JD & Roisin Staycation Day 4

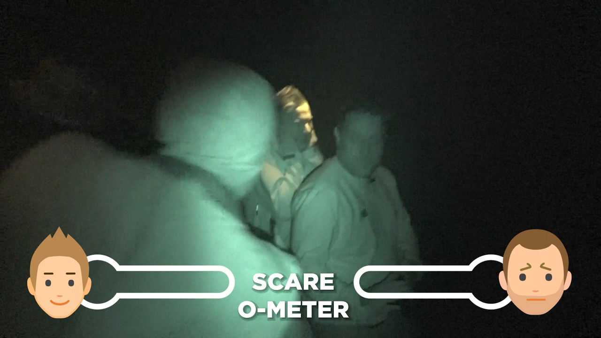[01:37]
okay. That's it. I'm lucky. Oh, yes! Oh, shit! Oh, he's in front of me! He's in front of me! What is? The man.
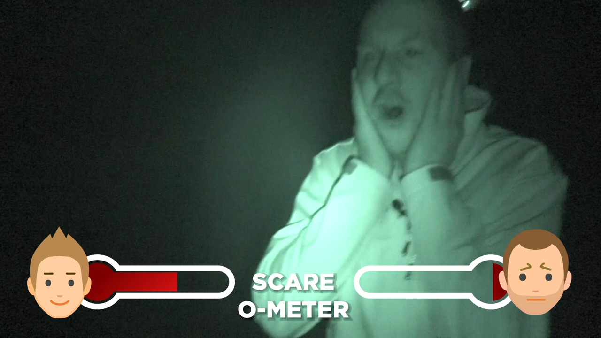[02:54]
Norway's four. There's one behind you! It's me! Oh, God! Where has he gone?